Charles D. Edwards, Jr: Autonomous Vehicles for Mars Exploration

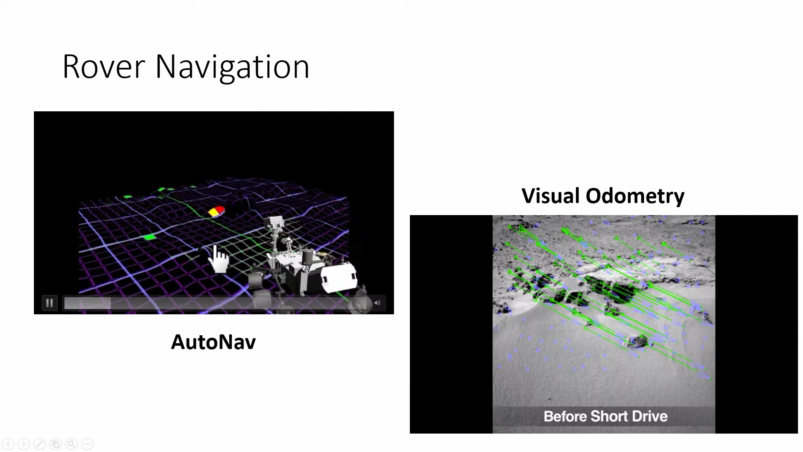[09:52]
And you can see that digital elevation map being generated on board the rover and then supporting safe driving activities each stall. We step forward here a little bit.